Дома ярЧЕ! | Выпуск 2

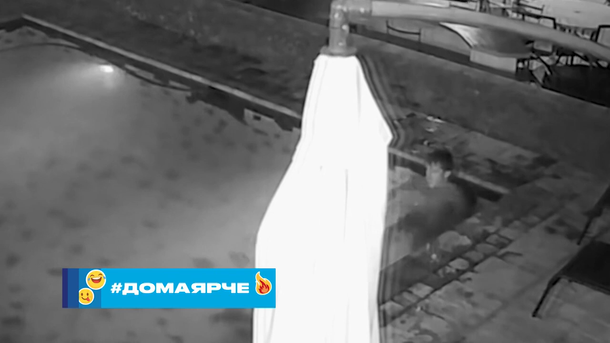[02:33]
Казалось бы, никто не может помешать их идиллии. По крайней мере, они так думали. А зря. Что это? Да это же крокодил!
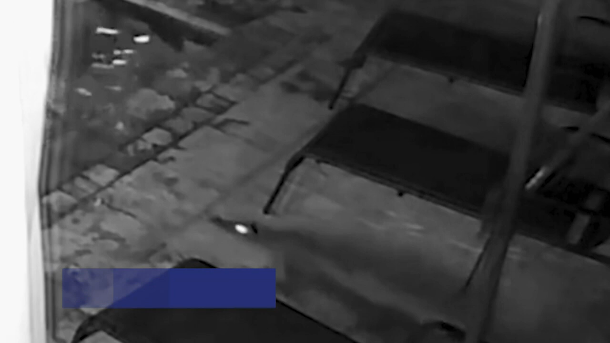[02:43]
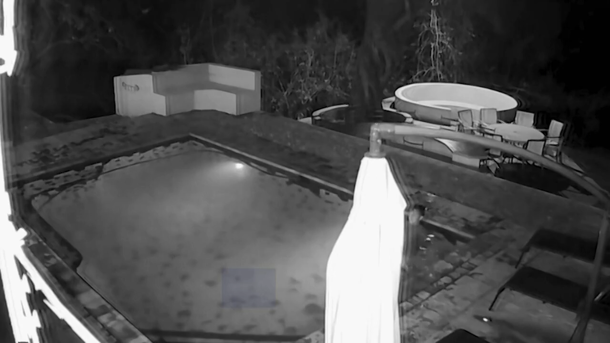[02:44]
Подкравшись, он внезапно бросается на девушку.
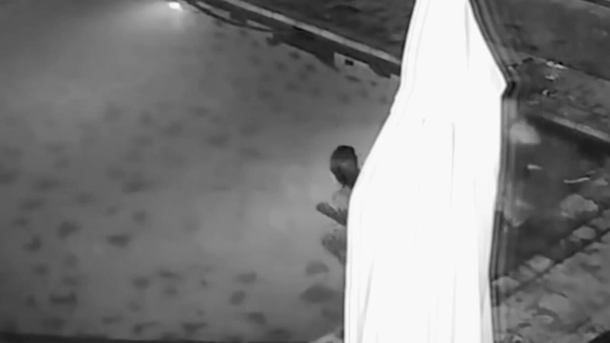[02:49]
Парня как ветром сдуло.
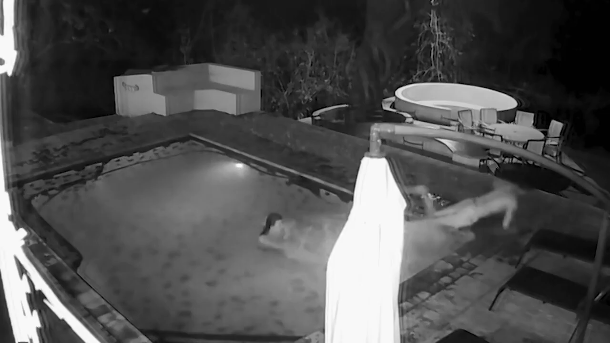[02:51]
Хрупкая девушка остается один на один с крокодилом.
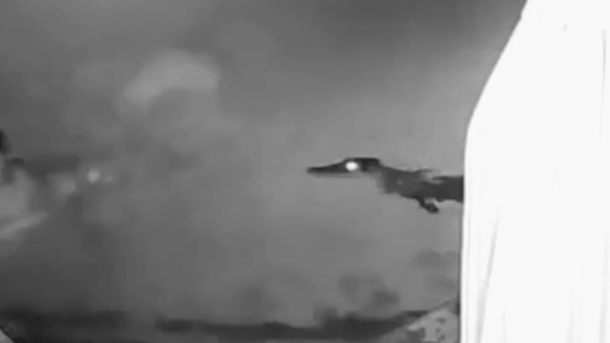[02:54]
Она отбивается и чудом выскакивает из бассейна.